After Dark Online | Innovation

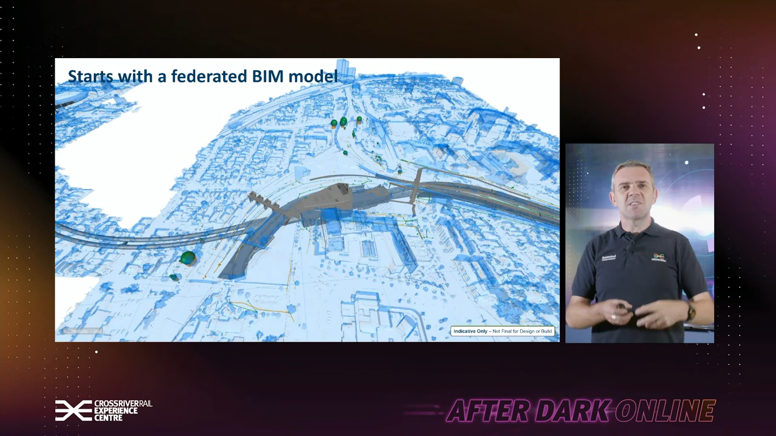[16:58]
So basically a building information model. Two long twins. Oh it's not working too well. We'll get past that. And there's that merge of the BIM model data with the GIS photogrammetry which basically lets you see the engineering model sitting through a 3D Brisbane. But that 3D Brisbane is not so sharp.
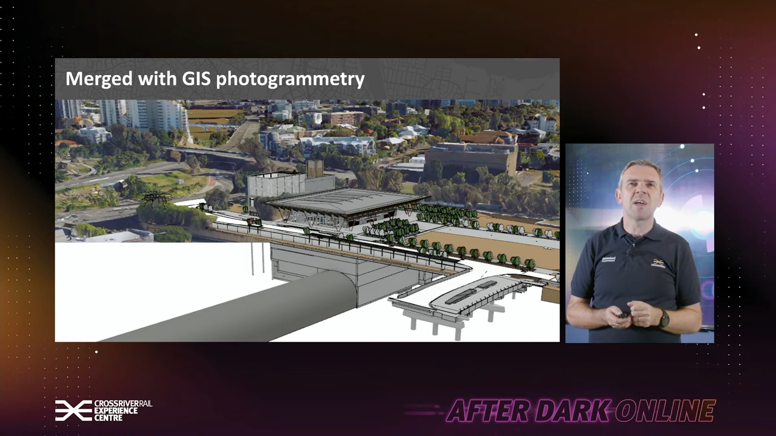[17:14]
Okay it's not so great. So we need to do a bit of work with that. So we take all that data and we put it in a gaming engine.